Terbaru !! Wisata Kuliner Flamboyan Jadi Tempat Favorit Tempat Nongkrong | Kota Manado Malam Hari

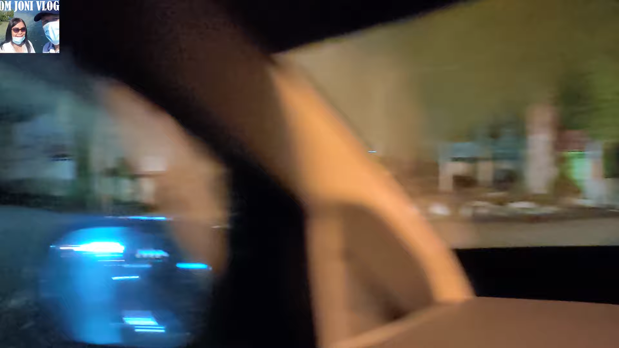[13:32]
Beringin ya Teman-teman Ya anda mau ke Bumi Beringin Teman-teman ya Ini dia teman-teman Masih di Jalan Samratulangi Dan Ya ini Lampu jalan Pada mati teman-teman ya Tidak mati lampu Tapi lampu jalannya Yang mati Ya mestinya ini Menjadi perhatian Pemerintah ya Anda lihat di Sebelah kanan ini Biasa ada lampu jalan Ini pada mati ya Atau mati lampu
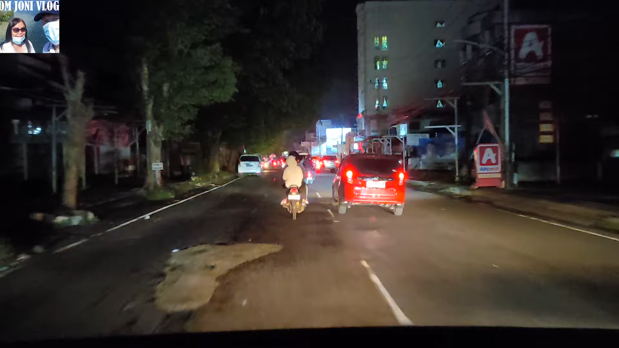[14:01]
Ya Ya tadi memang Sempat mati lampu ya Teman-teman Nah seperti ini Suasananya Masih di Jalan Samratulangi Manado
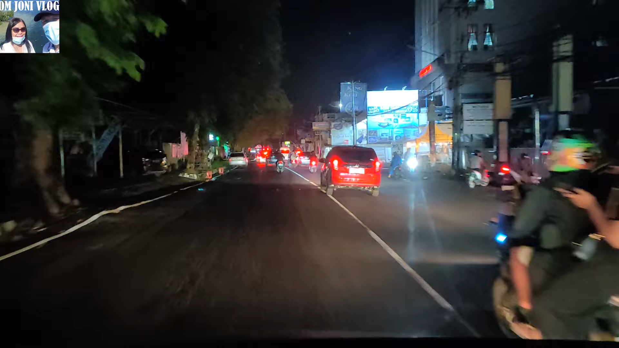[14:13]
Ya kita Ya kita Terus ya Mereview Suasana Jalan Samratulangi Nah ini hotel Minhasat Di sebelah kiri Om Joni ya Lalu Di sebelah kiri juga Ada karaoke Diva Wow
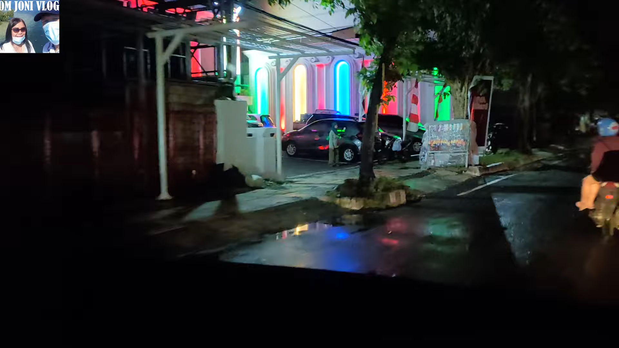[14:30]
Anda bisa Ya anak muda Ya Atau Orang-orang tua yang gaul Silahkan ya Ya ini Masih di Jalan Samratulangi Ya benar Ini mati lampu ya Kemungkinan mati lampu ya Tadi kan sempat Mati lampu Ya sehingga lampu jalannya Pada mati Nah di sebelah kiri Ini ada Kuliner Ya silahkan Mau kuliner
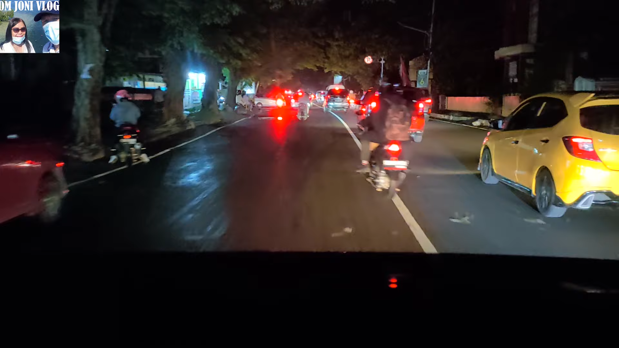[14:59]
Ya di sebelah kiri Ya kuliner-kuliner khas Manado Bisa juga ada Soto ya teman-teman Nah ini ada mobil yang Dari sebelah kiri turun Itu dari Jalan 17 Agustus Teman-teman ya Ya ternyata ini Masih mati lampu Teman-teman ya Nah di
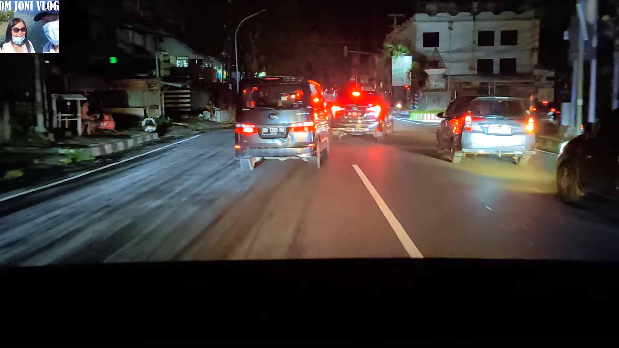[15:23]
Sebelah kanan itu Ada Jalan Ahmad Yani Ya teman-teman Ya Om Joni Tidak akan ikut Jalan Ahmad Yani
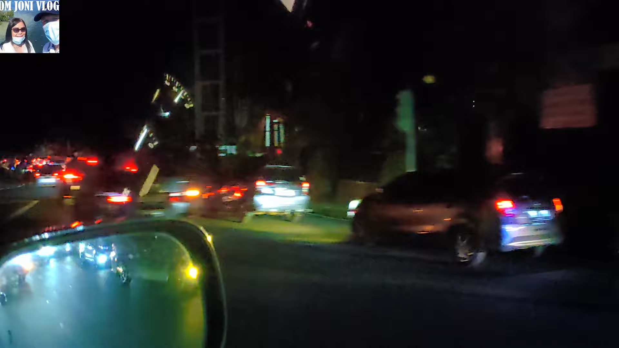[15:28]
Ya sekali lagi Benar-benar Masih mati lampu ya Ya seperti ini Suasananya Wah kebetulan Mati lampu
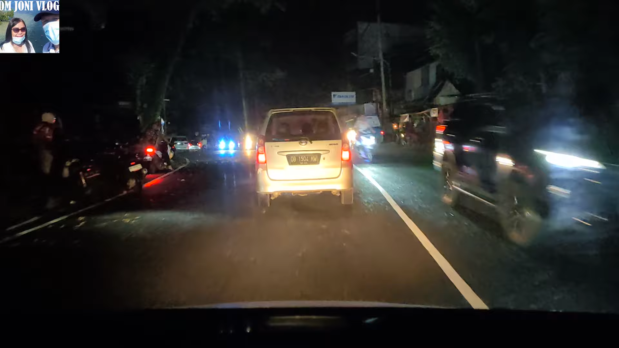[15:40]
Nah kalau mati lampu Seperti ini ya Ini agak gelap Teman-teman ya
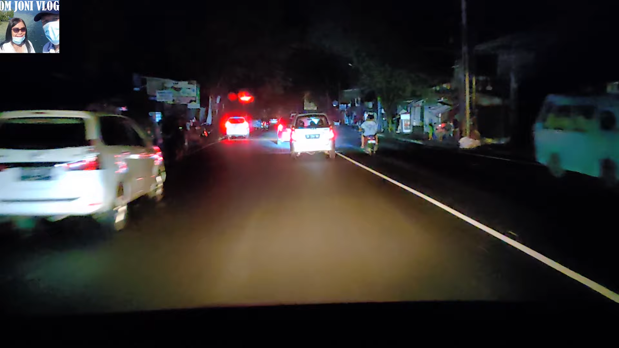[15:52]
Manado benar-benar gelap Ya seperti ini Suasana Manado Mati lampu Sebagian mati lampu Ya Dan ini benar-benar ya Mati lampu Teman-teman
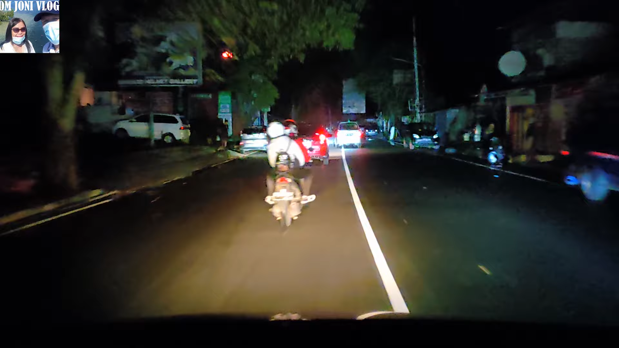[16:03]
Ya seperti ini Anda mungkin ingat Ini dimana ya Di Wanea Ya teman-teman Ini di Wanea Ya teman-teman Ya seperti ini Ya suasananya Teman-teman Ya sekali lagi Kita akan Review Ya suasana Jalan Samratulangi
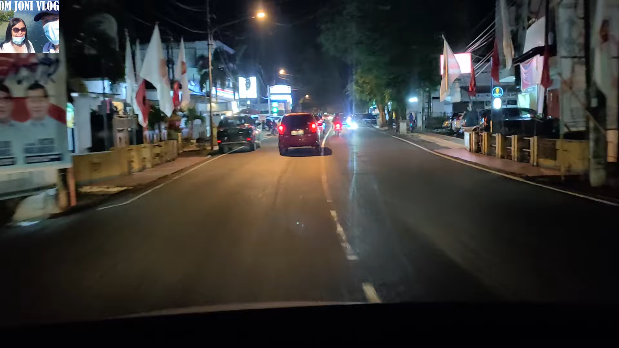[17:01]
Ya Ya ini Jalan Samratulangi Manado Masih di Jalan Samratulangi Di Wanea Teman-teman Suasananya Seperti ini Dan Om Joni Ingin kasih tau juga Buat teman-teman Ya ini Seperti ini Ada
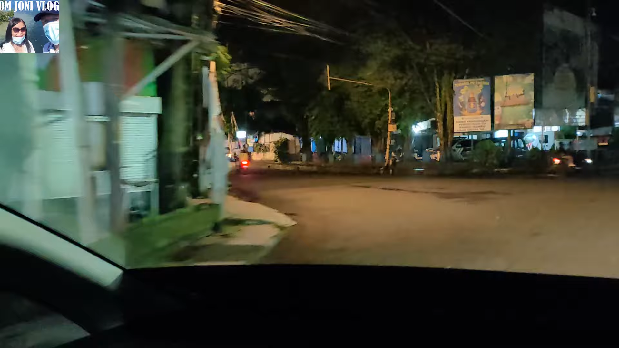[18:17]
Dan Kita akan menuju Jalan Betesda Nah ini Di sebelah kiri Ya ini Teman-teman Anda mau ke Teling ya Ya disitu ya Ke Teling Anda mau ke Tikala Juga dari Situ tadi Jalan Ya jalan apa ya Udah aku lupa lagi Jalannya Hehehe Oke masih di Jalan Samratulangi Ya Seperti ini Suasananya Nah di sebelah kiri Kita ada
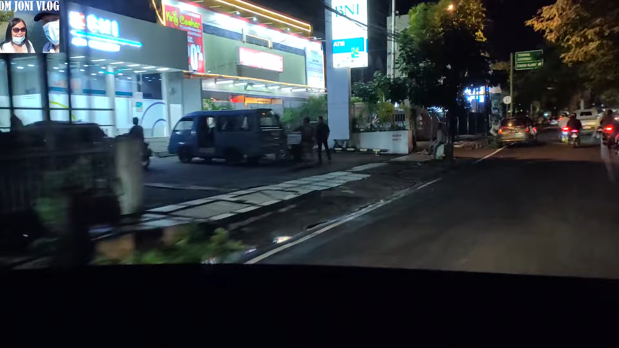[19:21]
Cougar Wow Kita akan Disini adalah Kawasan Wania Plaza Nah ini juga
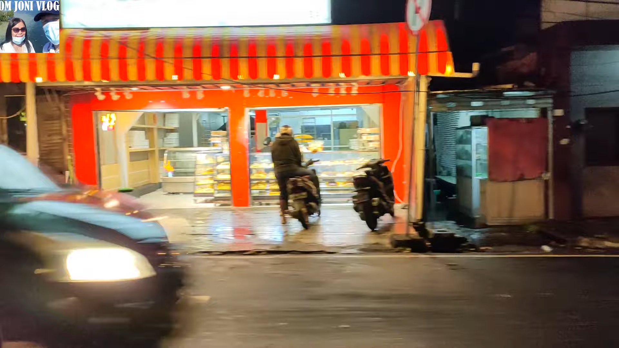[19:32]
Wow Ini roti ya Teman-teman Masih disini Teman-teman Di Jalan Samratulangi
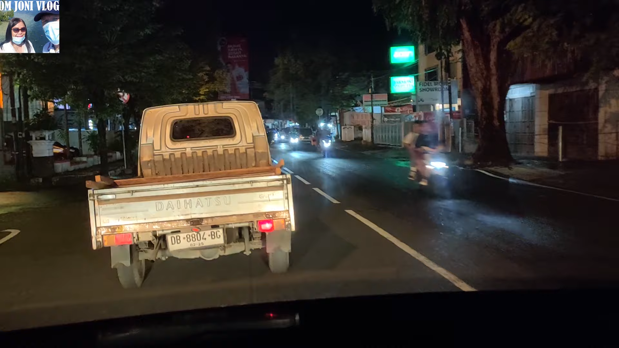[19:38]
Ya kita terus ya Terus Ya Om Jani Akan ikut Jalan Betesda Kemudian Om Jani akan Mampir sebentar Di Ada satu kawasan Kuliner juga Yang bagus disini Teman-teman ya Ya anak muda Ya bisa kesitu Itu di Jalan Siswa ya Ini Jalan Siswa Di kawasan SMA Negeri 1 SMK Negeri 1 Itu bagus ya Ya mereka sempat
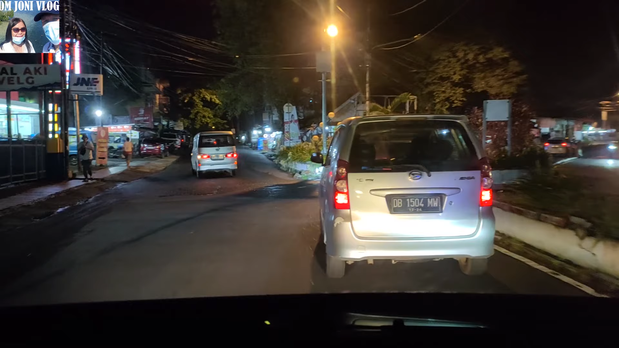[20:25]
Sampaikan Ke Om Jani ya Agar review disitu ya Di kawasan SMA Negeri 1 Nah kalau lurus itu Ke pasar Karombasan ya Malam hari Pasti Tidak rame ya Pasarnya itu Padi Pasti pagi Sampai siang Sore juga boleh ya Nah masih di Jalan Samratulangi Teman-teman Ya kita akan ke Jalan Betesda teman-teman ya Ya mudah-mudahan Ini bisa ada Akses langsung Ke kanan Wah ternyata ini Ya
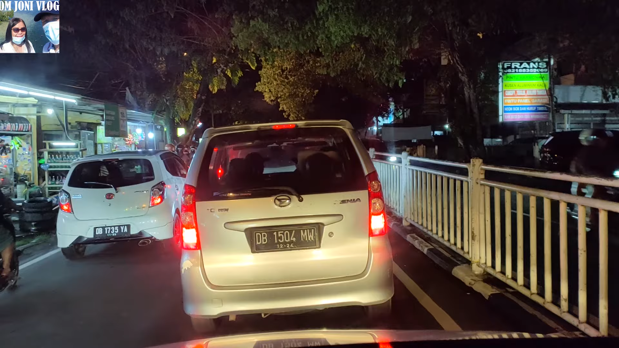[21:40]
Jadi agak panjang Akhirnya Om Jani Perjalanan Om Jani Ya keliling Kota Menado Malam hari Lewat jalan Samratulangi Menuju ke Betesda Dan Om Jani Akan singgah Di kawasan Kuliner Di jalan Betesda Teman-teman ya Disitu ada ya Katanya Om Jani akan Review buat teman-teman Kalau tidak Om Jani Perlihatkan saja Buat teman-teman Semuanya ya Ini dia Masih di jalan Samratulangi Agak macet ya